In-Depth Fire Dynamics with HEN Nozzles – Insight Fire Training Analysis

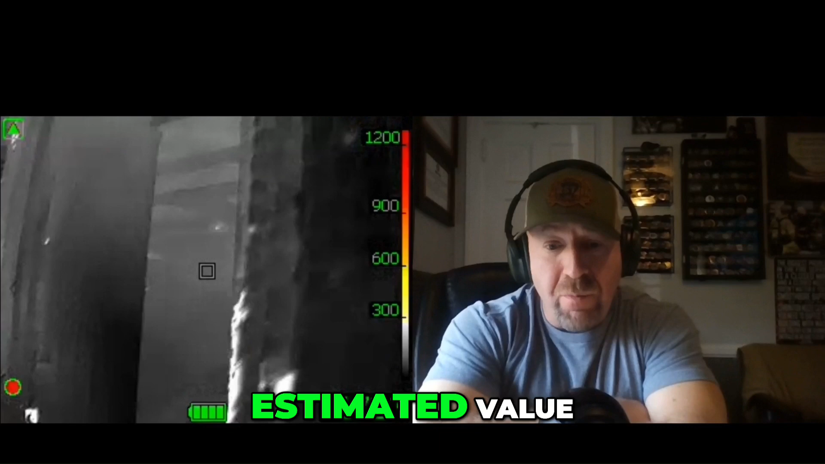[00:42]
Even though that's an estimated value, we know that that's creating survivable space, making areas around him better, and adjacent areas are cooling due to gas contraction.